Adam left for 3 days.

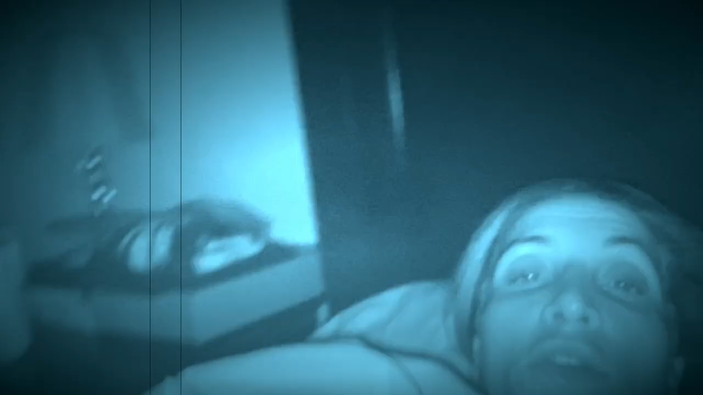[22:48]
so that flash is so bright and I have um